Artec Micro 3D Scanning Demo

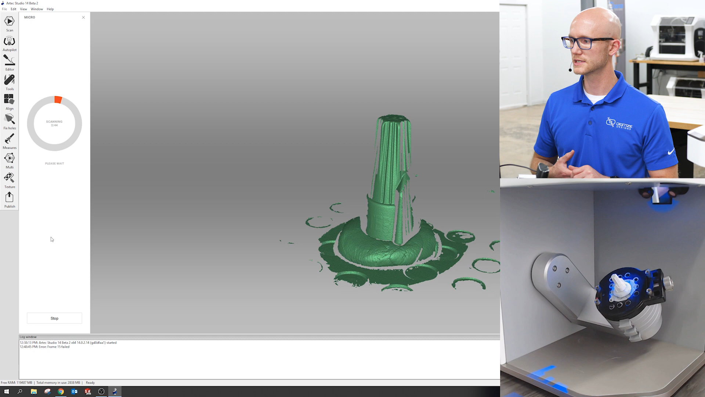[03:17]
And you can see right here in the software as it captures each frame it
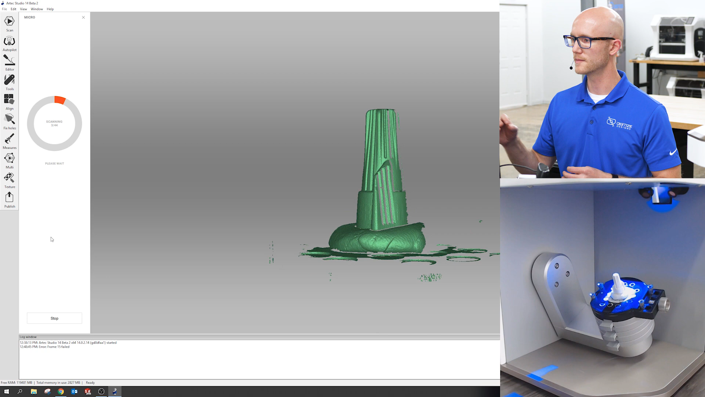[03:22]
moves to where it was capturing and it fills that data in.
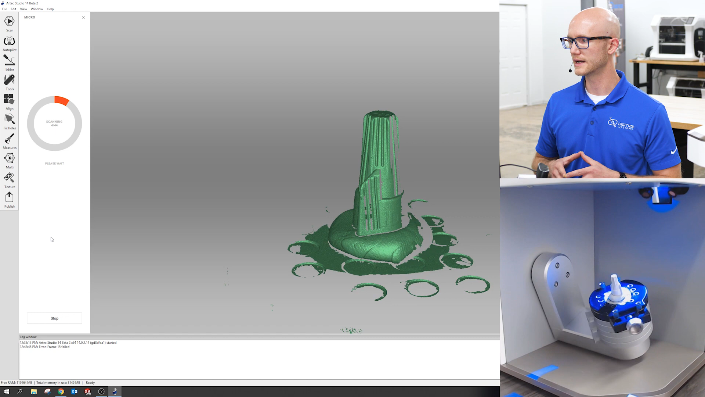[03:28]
So it gives you a nice readout of or a nice visual as you're capturing the data.
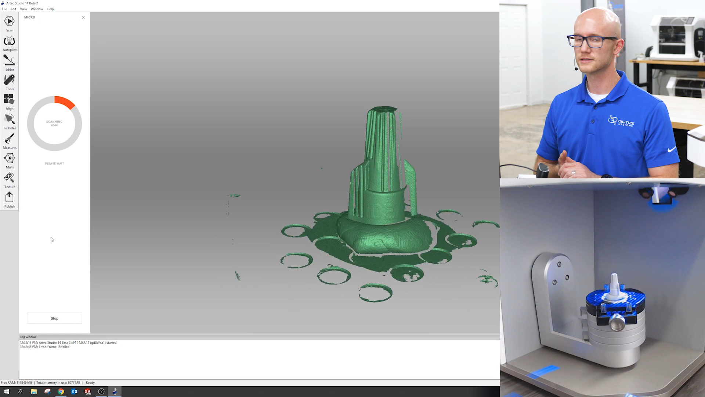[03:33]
And again this is not a handheld scan system so you can place your object in there if you choose the complex option.
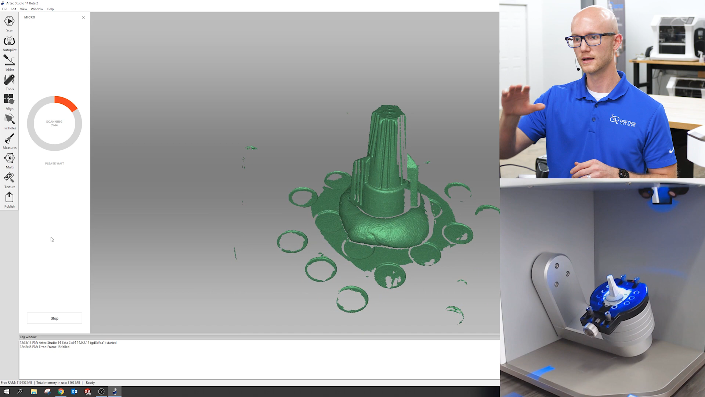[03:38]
You could click go work on something else just let it do its thing and
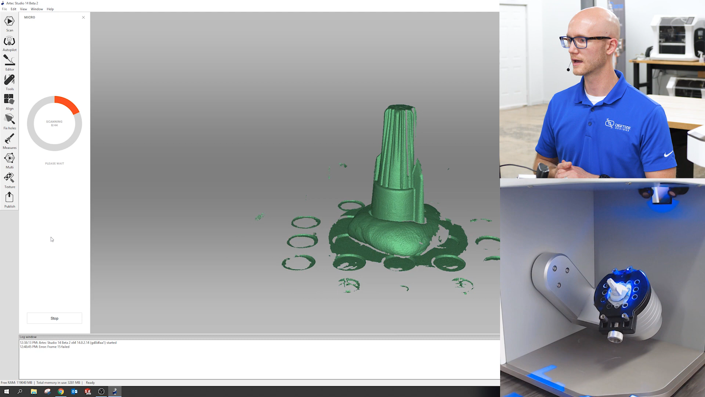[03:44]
when it's done it will show you the finished data. Now it is currently on scan 10 out of 44 so I'm going
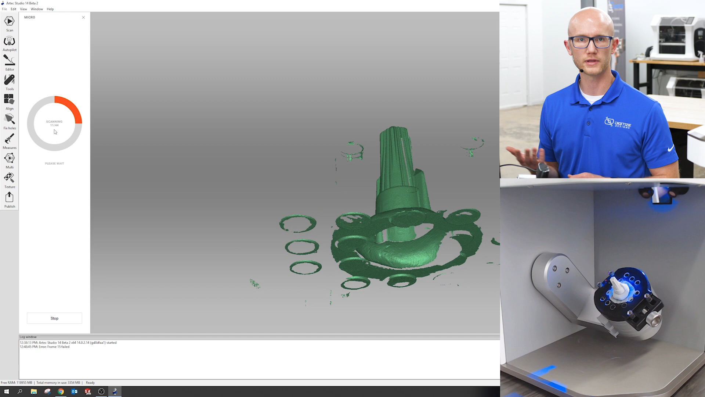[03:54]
to go ahead and fast forward this and then we'll look at the resulting raw data and we'll process it and look at the output.
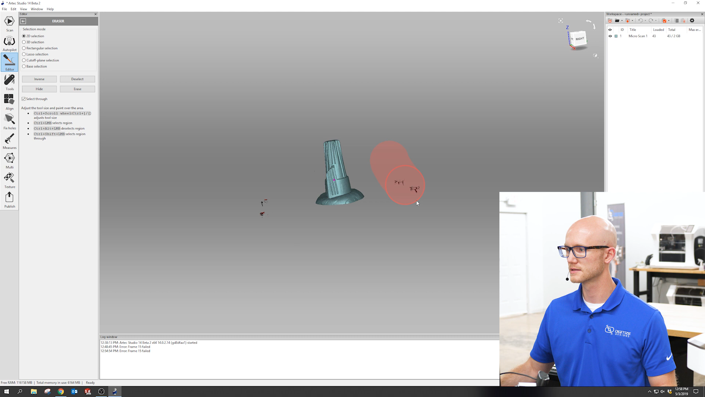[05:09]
Okay close that and really I'm just going to run two algorithms here.
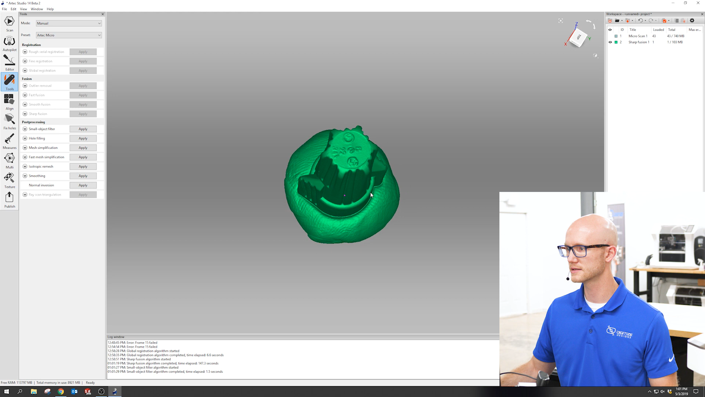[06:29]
You can see the the little imprints on the top.